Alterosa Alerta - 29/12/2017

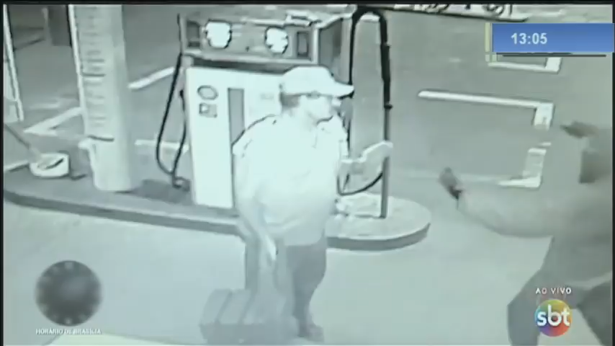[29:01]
Os criminosos usavam toucas ninja. Um deles aparece na gravação rendendo um frentista. Repare que dois cachorros tentam ajudar a vítima, mas são afastados pelo ladrão.
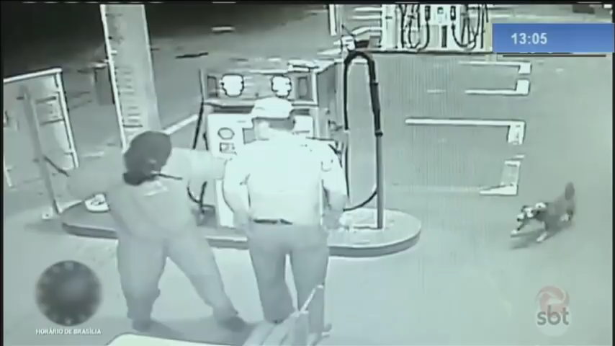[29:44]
Imagine esse frentista, a situação dele, o medo de levar um tiro. E olha, ele procura dinheiro até na roupa do frentista. Não foi lá procurar o cofre, não? Ou não achou? Ficou com raiva? Eu acho que ele ficou com raiva, que chutou até a cadeira ali.